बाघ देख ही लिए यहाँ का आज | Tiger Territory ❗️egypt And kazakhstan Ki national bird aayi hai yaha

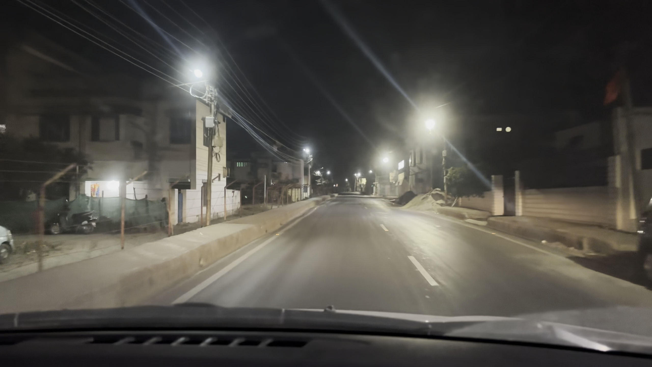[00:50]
तो जी, अभी रोड भी एकदम खाली है और मॉर्निंग के टाइम में ही हम आज निकल चुके हैं, क्योंकि मॉर्निंग के भी चांसेस बनते हैं कई बार टाइगर और लेपर्ड के रोड क्रॉस करके वापस जंगल की तरफ जाने के।
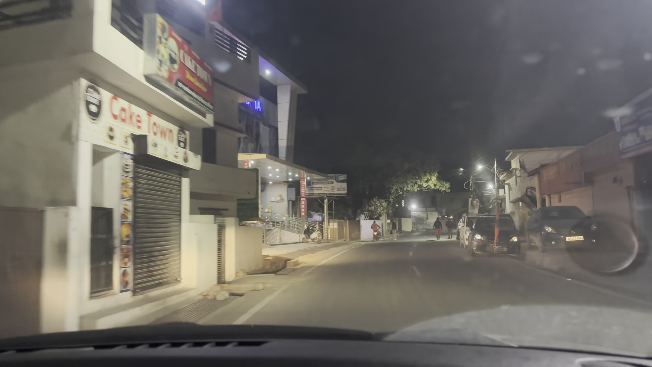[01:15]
और जो आप ये हॉस्पिटल देख रहे हैं लेफ्ट में, स्टार हॉस्पिटल, और जो इसकी पार्किंग है
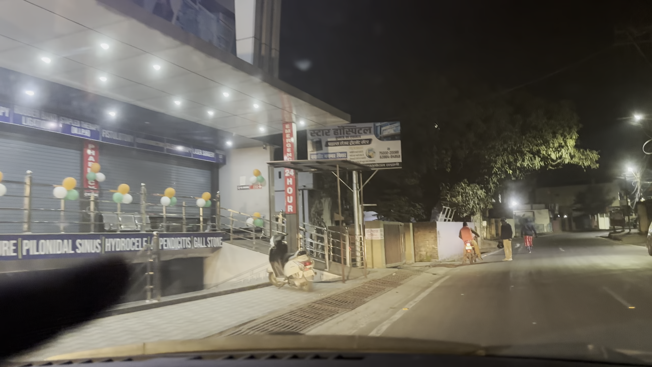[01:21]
यहाँ पे, तो कुछ दिनों पहले यहाँ पे
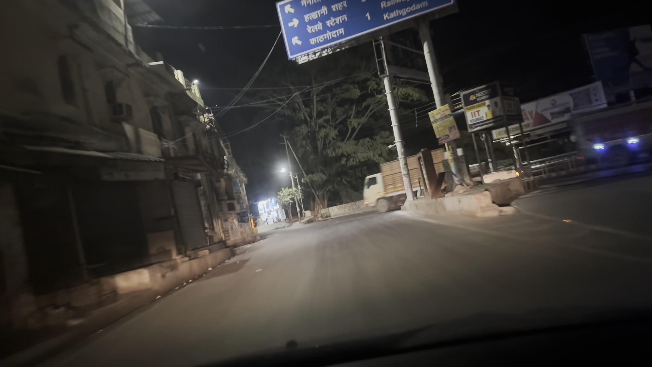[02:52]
बस मैं क्रॉस चेक करना जा रहा हूँ कहीं उसके मूवमेंट मॉर्निंग के टाइम में तो नहीं है।
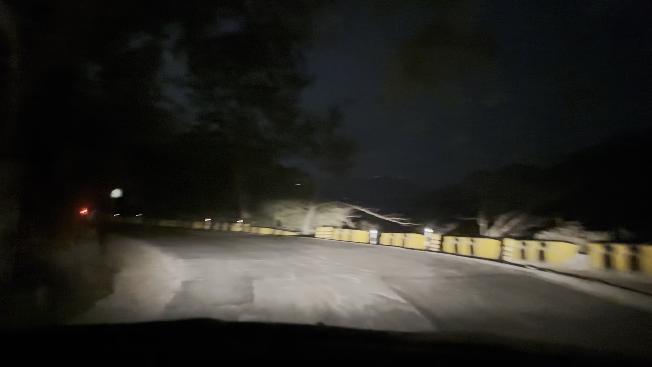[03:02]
तो जी, ये पहाड़ का रास्ता आ चुका है,
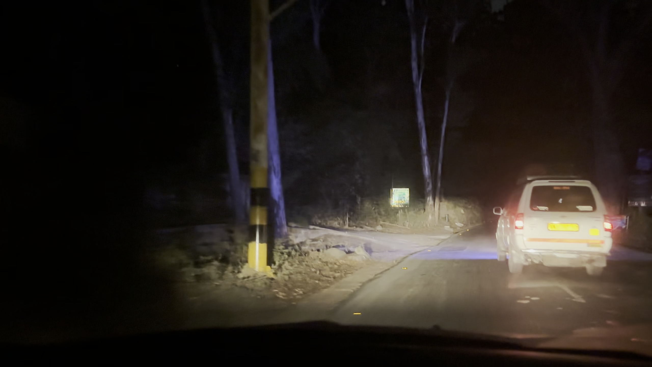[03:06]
तो ये देखिए बाई साइड में ये रेस्क्यू सेंटर है।
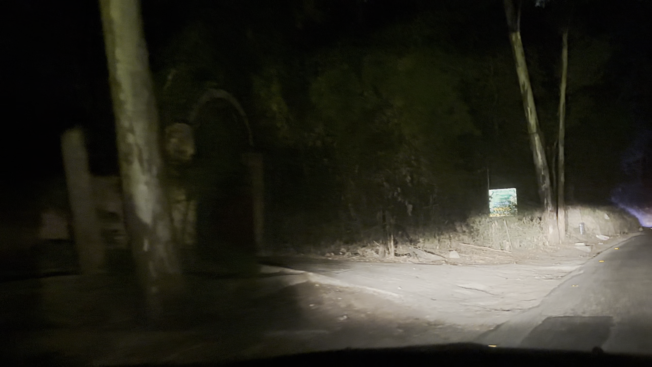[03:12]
तो ये रेस्क्यू सेंटर है, तो इसको बोला जाता है इन ट्रांजिट रेस्क्यू सेंटर,
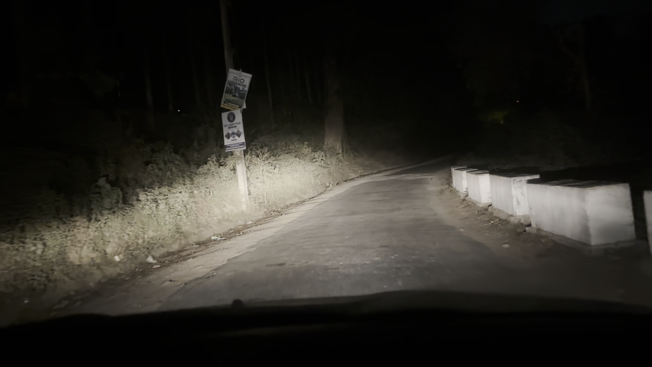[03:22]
यानी कि ऑन द वे का रेस्क्यू सेंटर, यानी कि यहाँ पे फुल फैसिलिटी जैसे होती है एक रेस्क्यू सेंटर में, उसके मुकाबले इसका साइज, आकार और फैसिलिटी थोड़ी कम रहती है। और बेसिकली मतलब जब टाइगर को रेस्क्यू किया जाता है,